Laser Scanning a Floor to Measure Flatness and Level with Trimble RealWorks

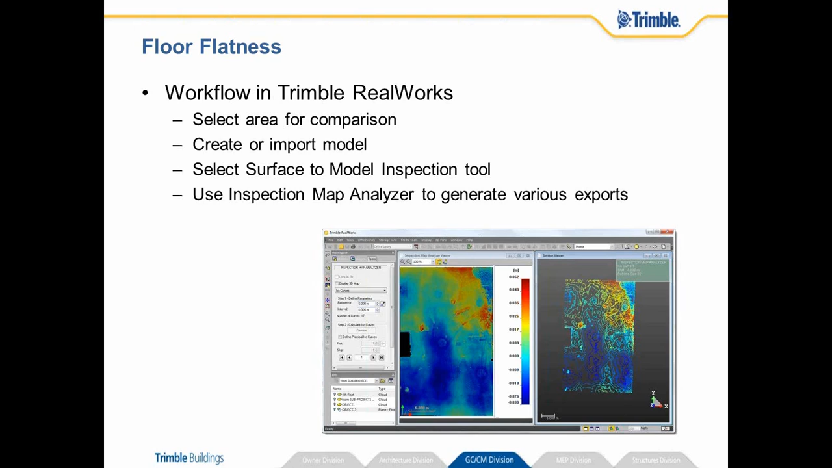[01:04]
and compare those two services, one the 3D point cloud, one the 3D model. And then we're going to use our inspection map analyzer to generate some various different types of exports based around this. So we're going to use the software to show you how to do that.
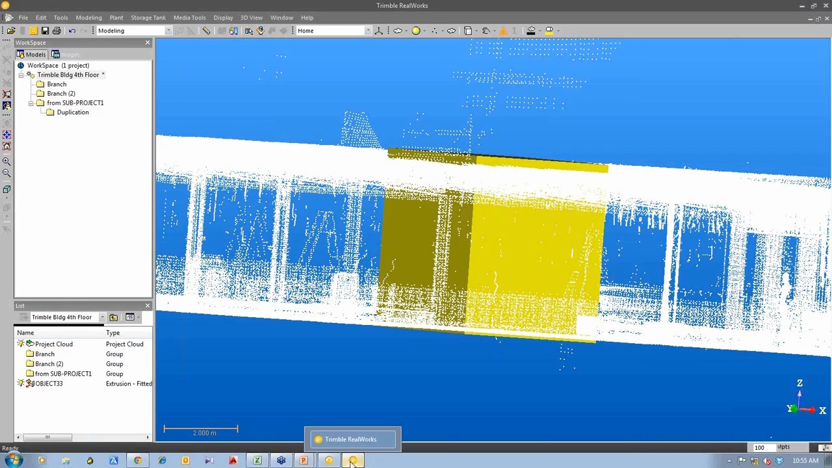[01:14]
So I'm going to close the current, I'm going to use this same project. So let me just hide everything for a minute.
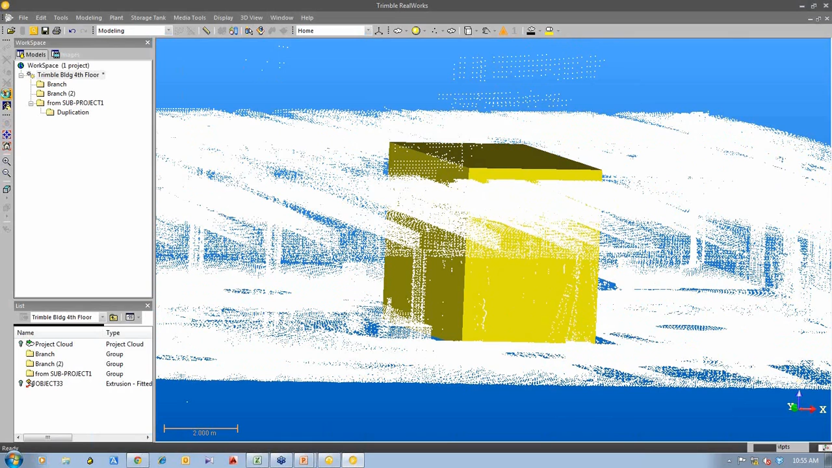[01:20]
And then what I'm going to do is previously what I did is I selected an area of this building
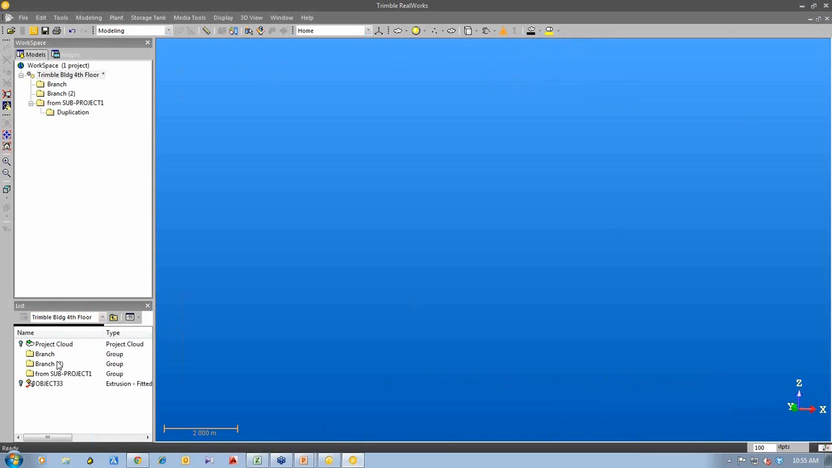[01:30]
to use.
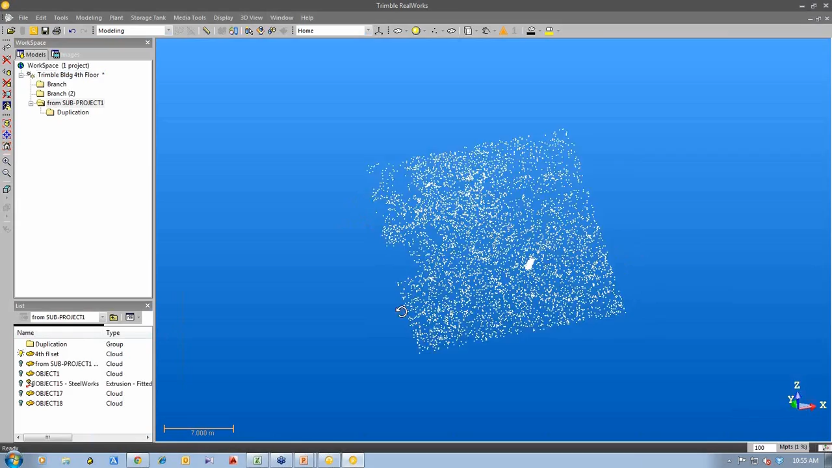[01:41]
So you can see the selected section of the floor. It's pretty close to where I modeled that core. And I'm going to compare this area with
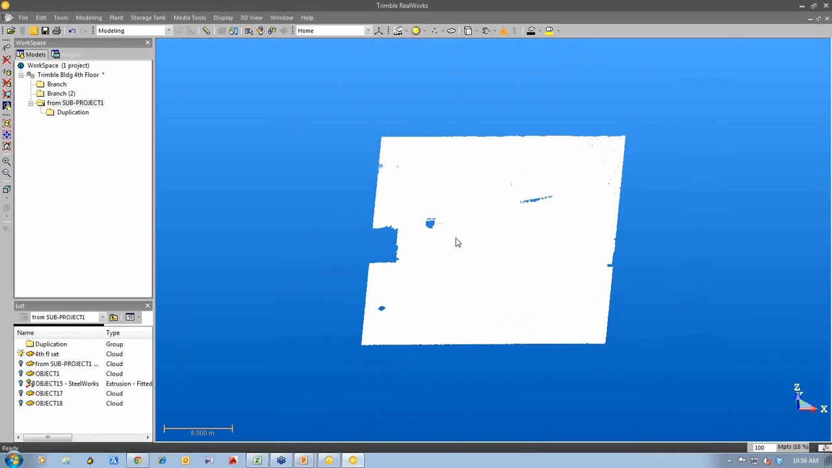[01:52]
a horizontal plane to see how flat it is. So here you can see the floor.
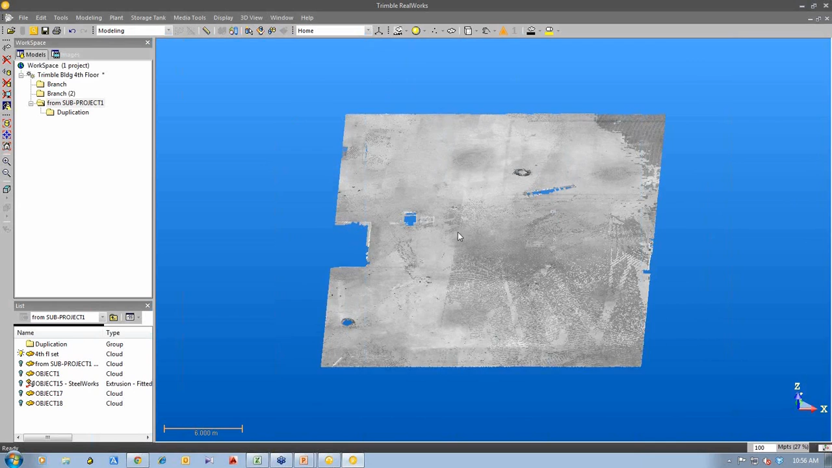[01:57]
You can see some pieces have been taken out of it because there was like different things that were lying on the floor as it's under construction.
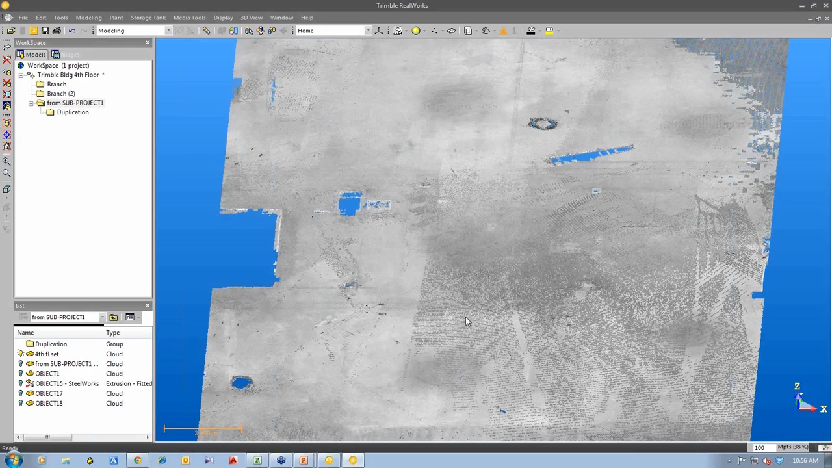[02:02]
And people walking around. So I used some tools to actually delete that information. It's actually now filtering tools. It's called topographic filter to filter out everything down to the floor level. So the first step is I'm going to go into the office survey mode. When I select my point cloud I have a tool in here that allows me to do some fitting.
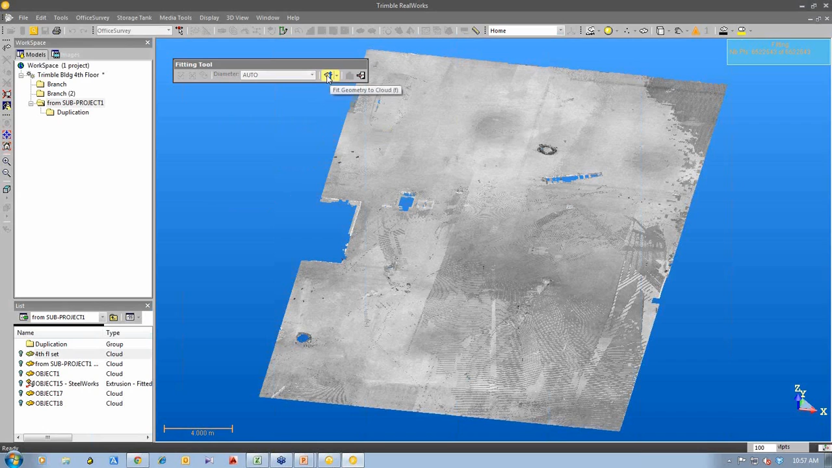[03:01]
So I know that X, Y and Z are in the right orientation. So I know this horizontal plane will be a perfect level plane. So I'm going to fit that plane. Now I could also import the 3D model of the design and do a comparison to that.
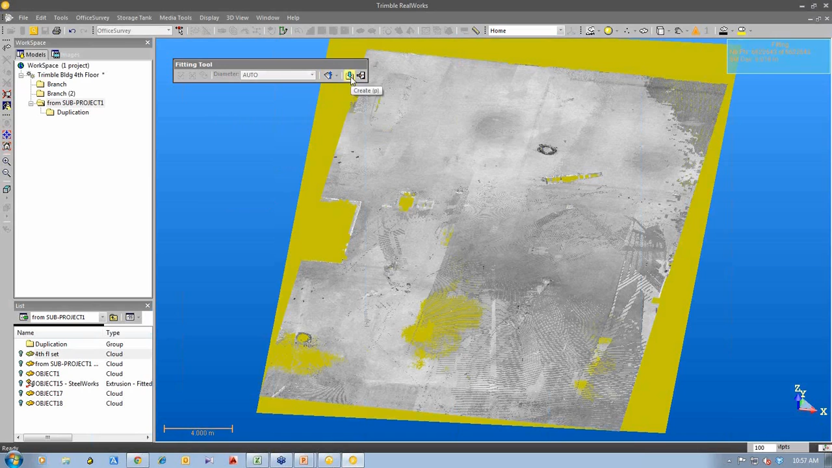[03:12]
But in this case I'm going to create this horizontal plane. So now I have the horizontal plane down here. I have the 3D point cloud.
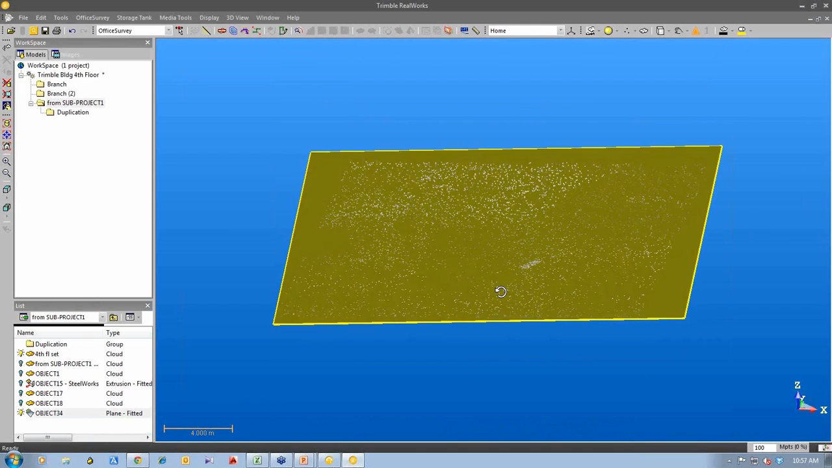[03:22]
And what I'm going to do, I'm going to hit the control button and I'm going to select both of these objects.
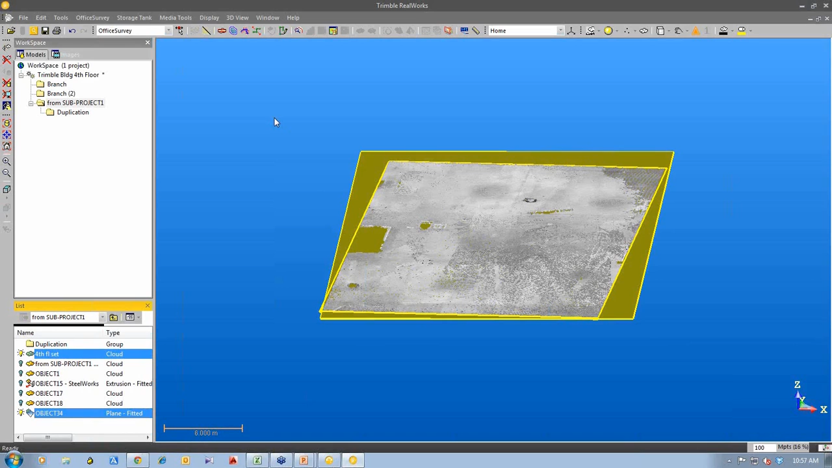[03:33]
From there I'm going to select Office Survey and I'm going to do a surface to model inspection.
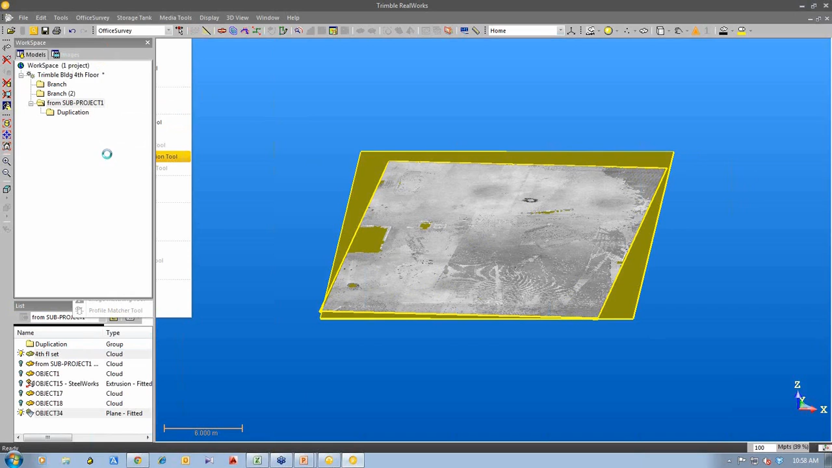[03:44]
Now what it does, this tool is it compares, it's going to compare both of these sections based on the resolution I set. So let's have a look at it every 0.1 of a meter.
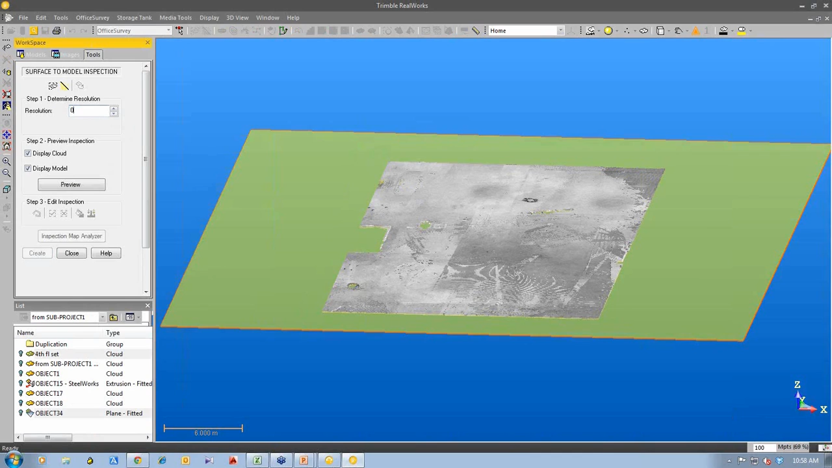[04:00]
So basically cut it up into areas to a preview and compute it now. And you can see what is generated is a surface to model inspection.
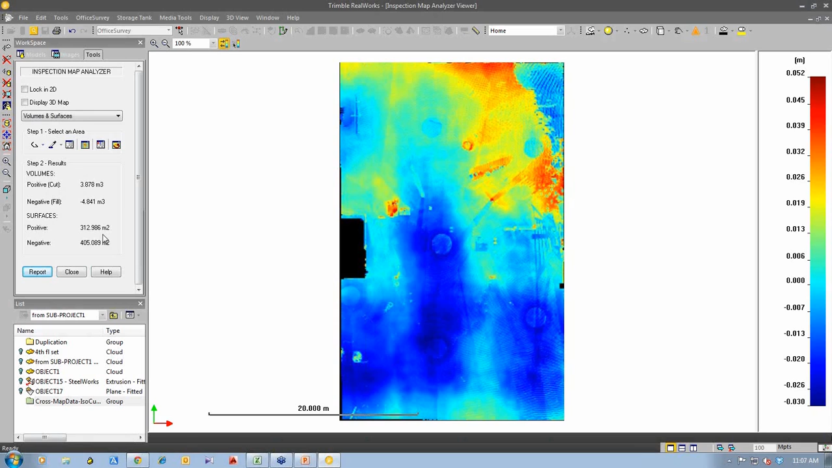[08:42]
So when I clicked on do the comparison it did all these calculations in the background just in a matter of a few seconds it did all these comparisons and I'm able to now query those comparisons and have a look at them. I can also use this one here called points and polylines.
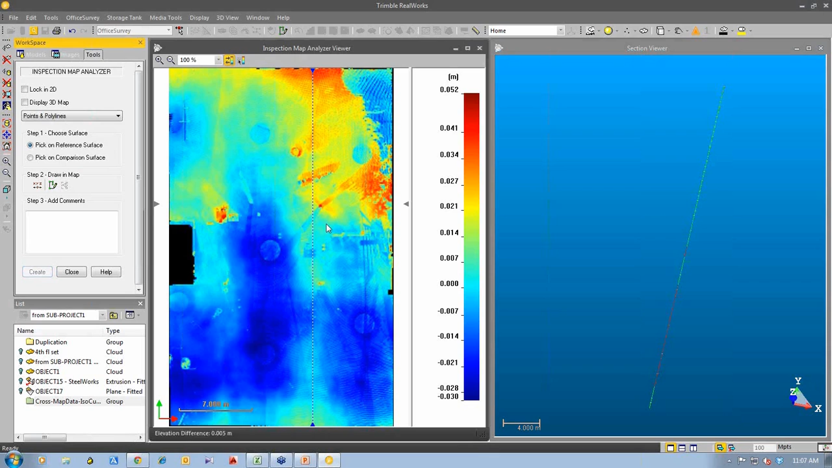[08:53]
So if I want somebody to go out and inspect a certain area I can use this polyline and I can say outline an area like so. And if I turn the 3D point cloud on you
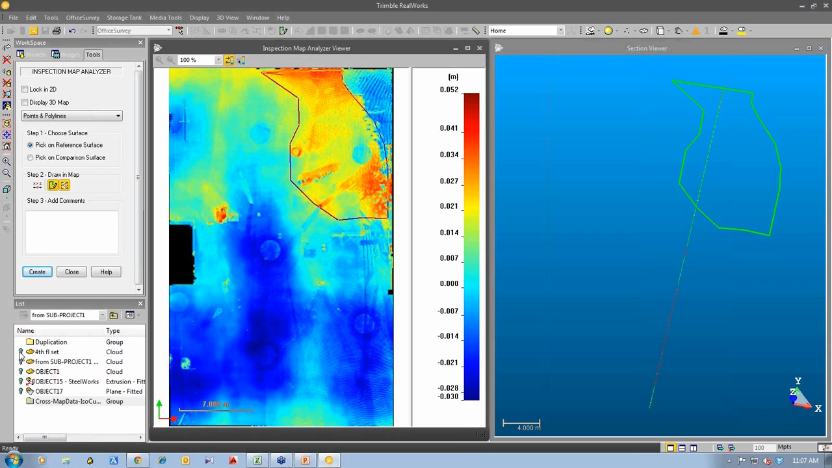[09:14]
can see that it maps it onto the 3D point cloud as well.
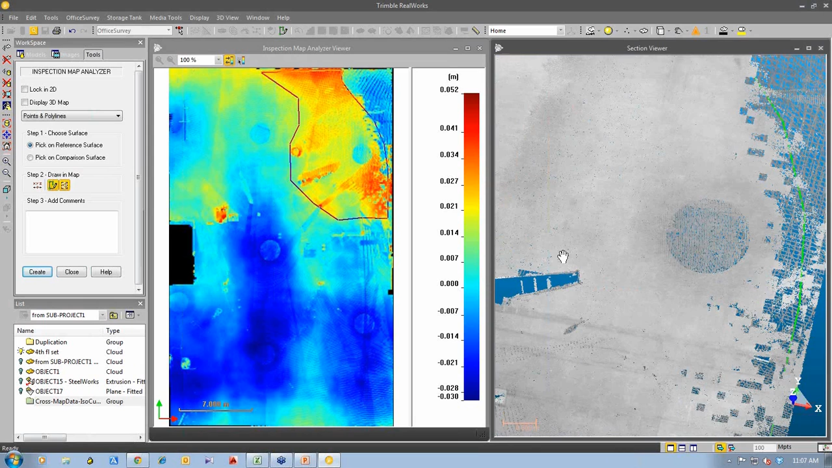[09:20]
And this area what we can do is add a comment to it.